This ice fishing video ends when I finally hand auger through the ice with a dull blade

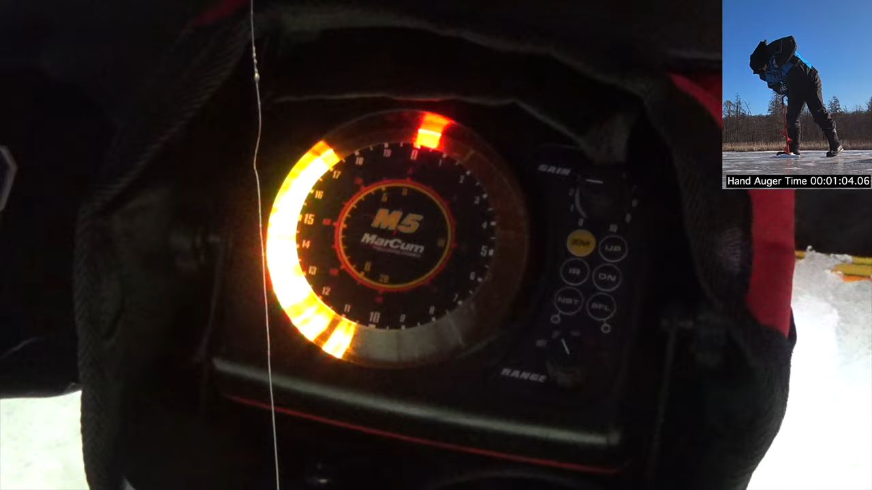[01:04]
This has been happening all day. But they just don't bite.